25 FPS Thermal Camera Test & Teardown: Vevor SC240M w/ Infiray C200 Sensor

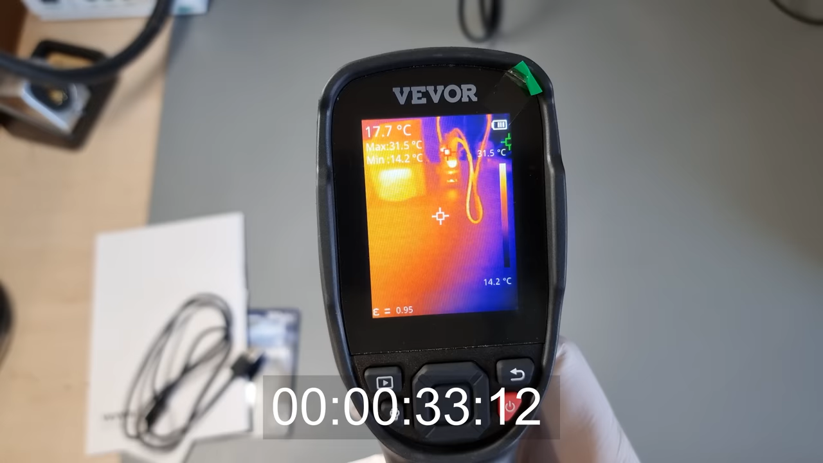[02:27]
On screen: spot 17.7°C, max 31.5°C, min 14.2°C, scale top 31.5°C, scale bottom 14.2°C
the patient might not be too happy to wait another 33 seconds for the thermal imager to boot. But okay, the thing specifies a nine hour battery runtime.
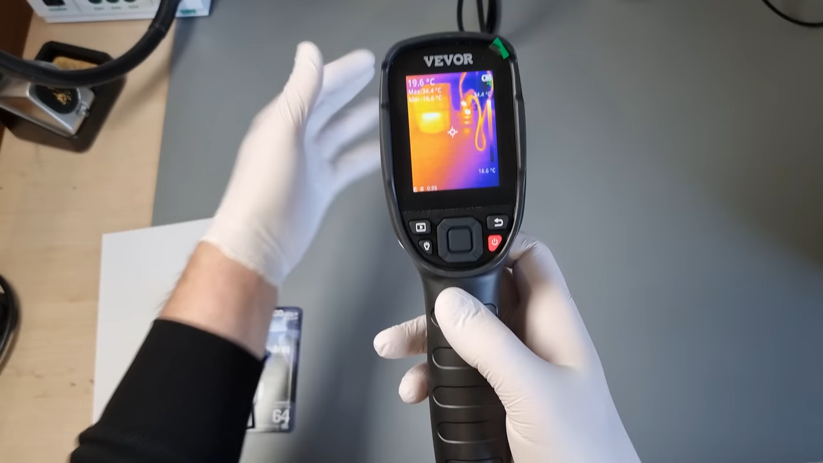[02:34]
On screen: spot 19.6°C
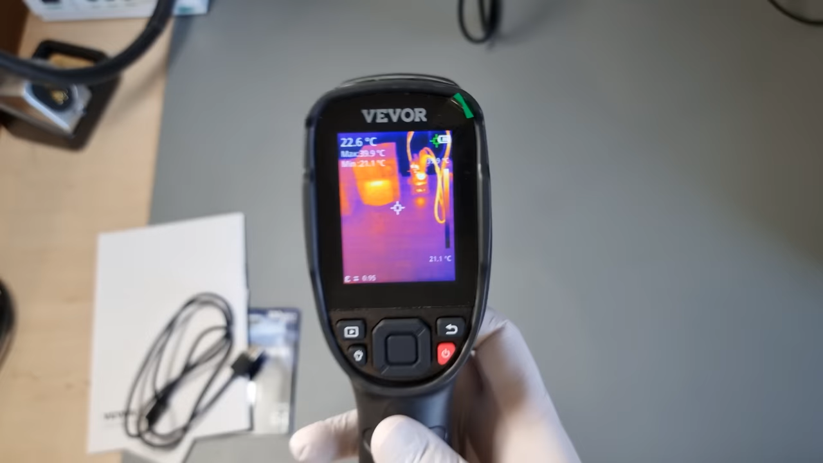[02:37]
On screen: spot 22.6°C
So one could just keep it on standby during repairs.
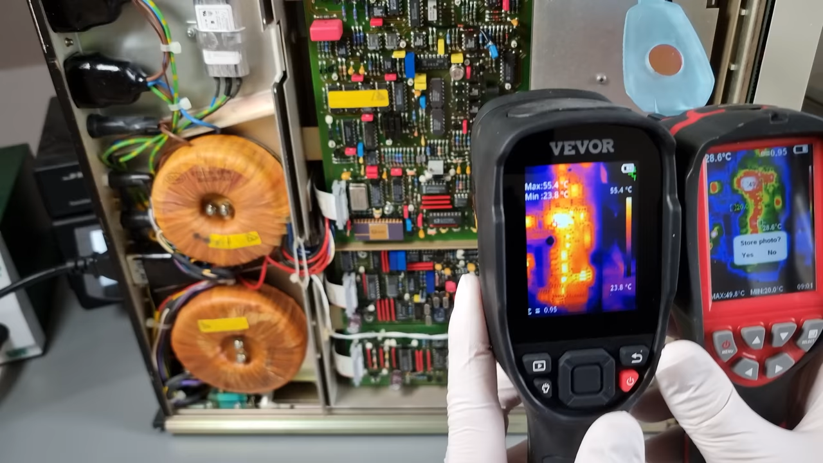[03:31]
On screen: scale top 55.4°C, scale bottom 23.8°C
We can't differentiate all that well between different shades of white. So it just doesn't go all the way there.
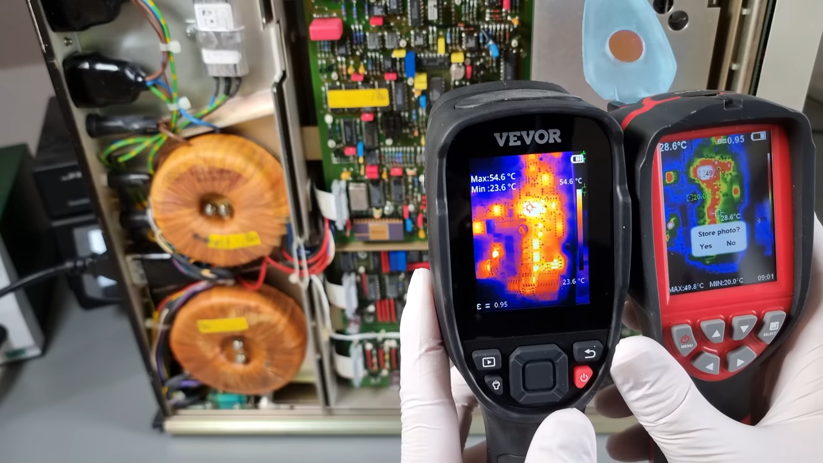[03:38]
Even at the hottest point, it's still yellowish.
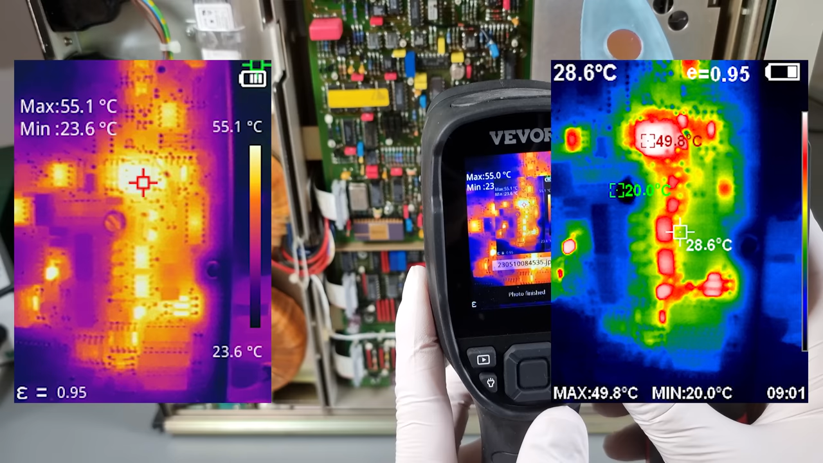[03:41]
On screen: scale top 55.1°C, scale bottom 23.6°C
Also, the higher frame rate makes vivos output much more brain digestible somehow. So personally,
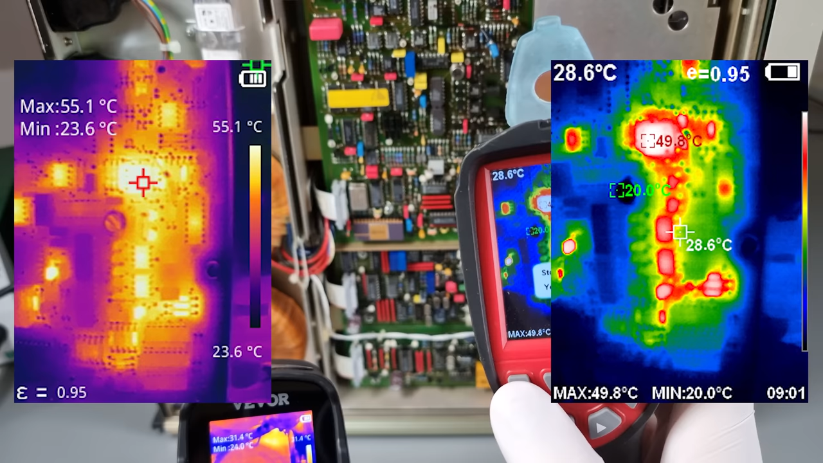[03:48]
On screen: scale top 55.1°C, scale bottom 23.6°C
I wouldn't mind trading in some data sheet pixel resolution for clearer, more detailed images.
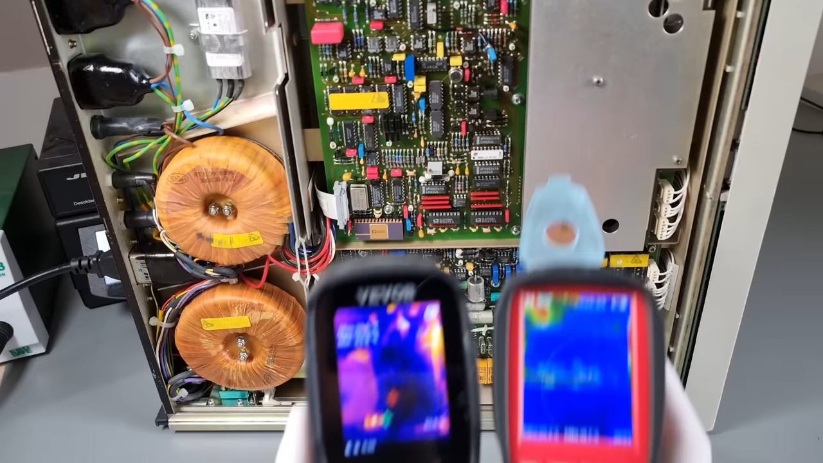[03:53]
Straight out of the box vivos SC 240 M is unfortunately not very well suited for microelectronic troubleshooting.
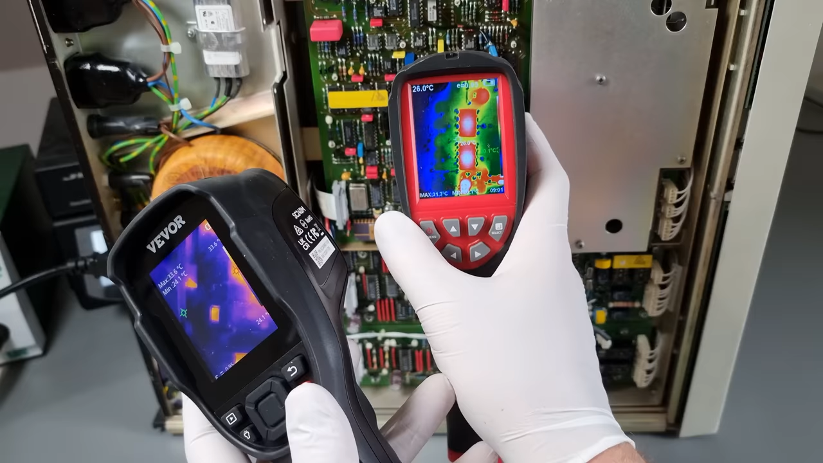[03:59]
Neither was the red camera, which is why I made it that macro lens dust cover. By default, they are both adjusted for what feels like a roughly 10 centimeter minimal focal length. See, even a coarse through hole assembly gets nice and blurry if I get too close.
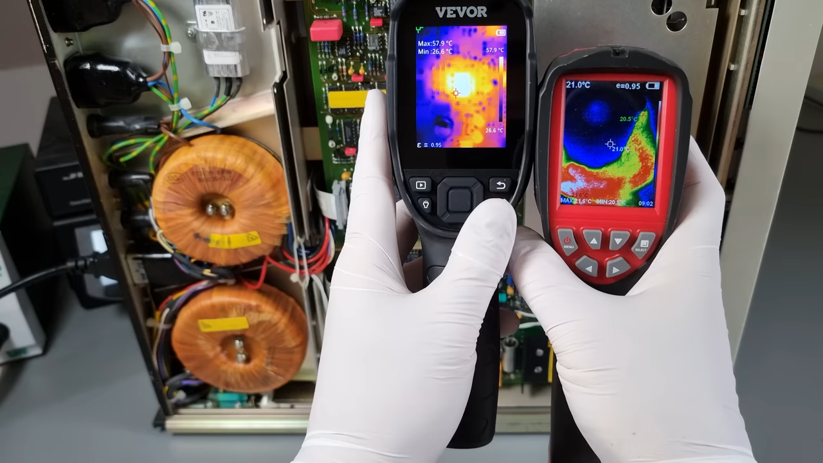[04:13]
In this regard, the InfiRay P2 Pro smartphone dongle is actually much better,
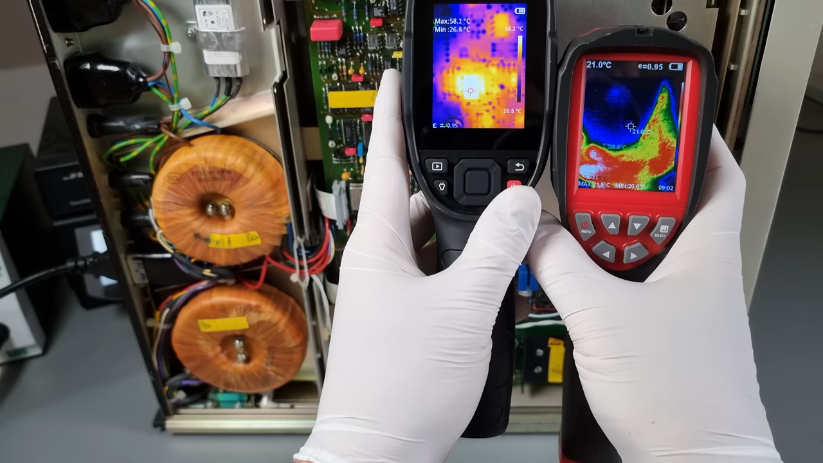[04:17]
because it is delivered by default with a clip on macro lens.
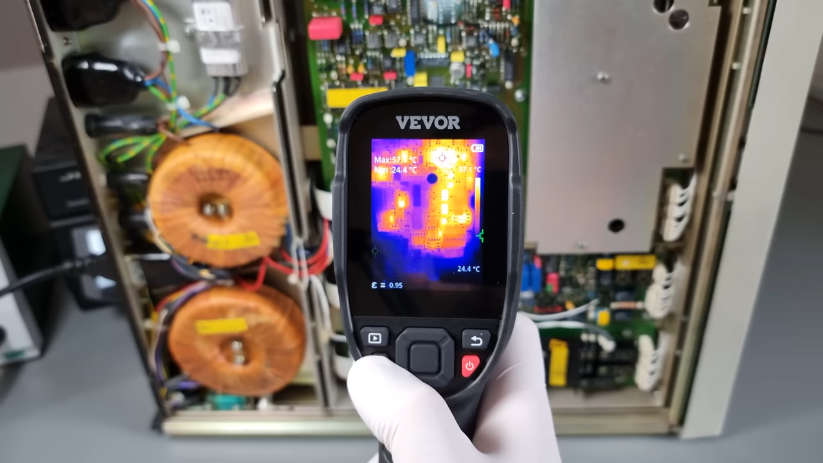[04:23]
On screen: min 24.4°C
This product might be more catering towards larger electrical automotive or HVAC stuff.
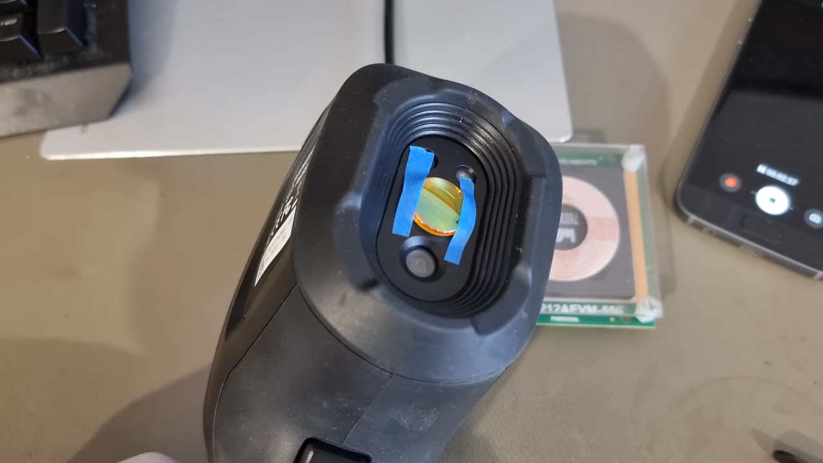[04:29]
With the usual CO2 laser lens trick, one can of course modify the focal length and achieve great SMT visibility that way.
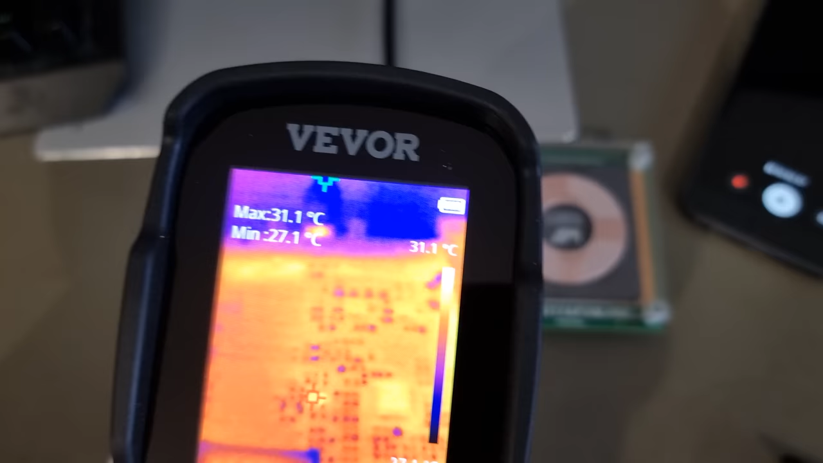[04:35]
On screen: max 31.1°C, min 27.1°C, scale top 31.1°C
But there isn't really a good place here to attach a 3d printed holder for such a lens. So not really a pleasing solution.
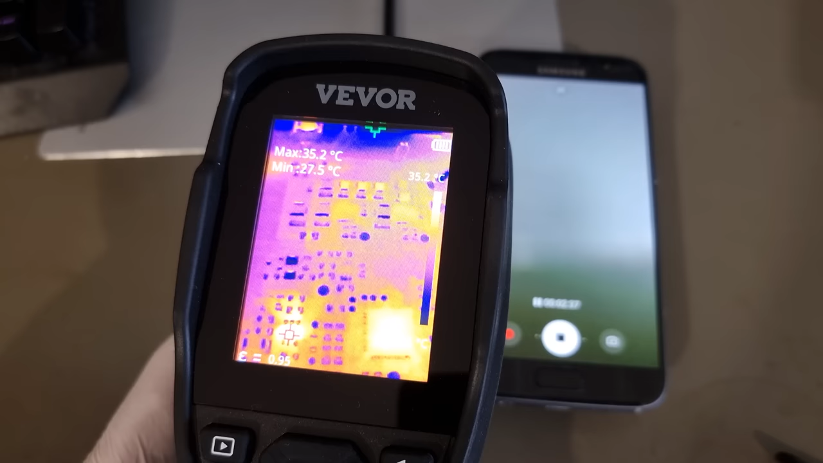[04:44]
On screen: max 35.2°C
The display brightness is sufficient for daytime outdoor use.
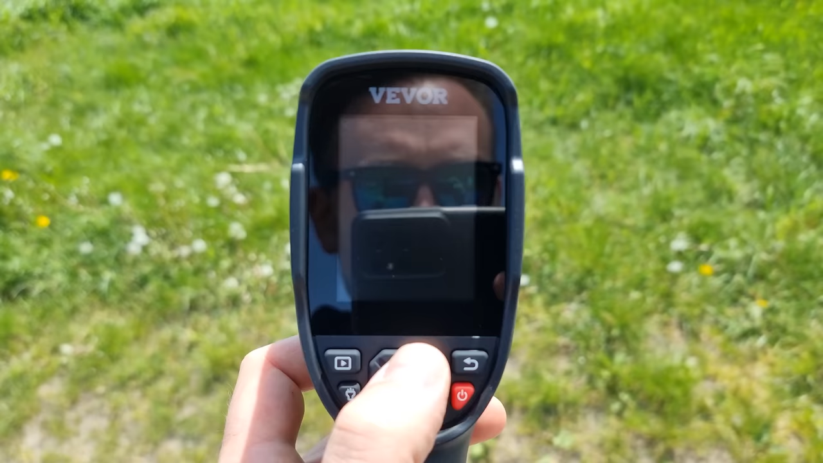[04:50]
Just make sure not to have a large white reflective forehead.
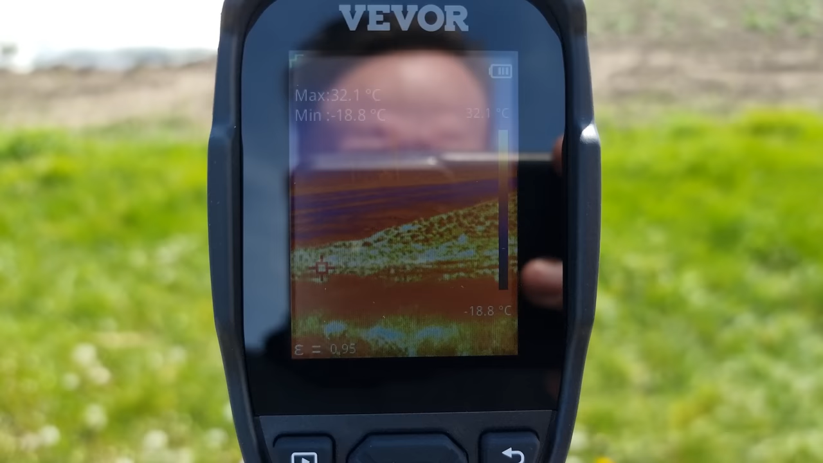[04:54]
On screen: max 32.1°C, min -18.8°C, scale top 32.1°C, scale bottom -18.8°C
The IR sensitivity is fantastic and almost dual use suspicious.
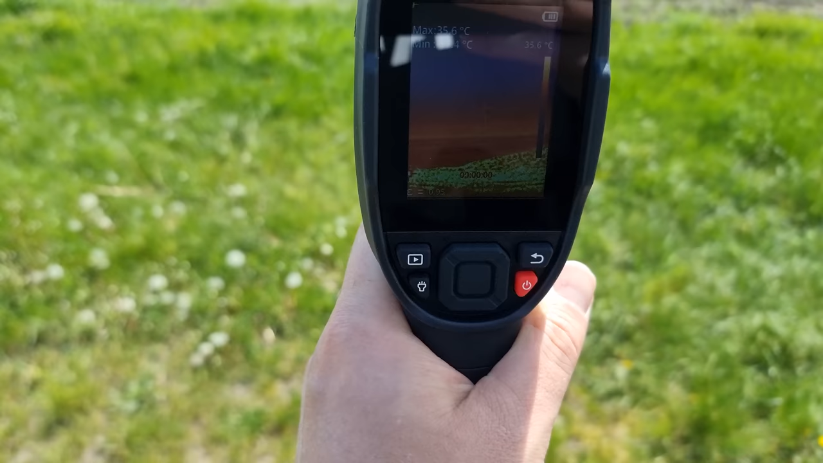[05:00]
Here we are effortlessly picking up a wind turbine 700 meters away.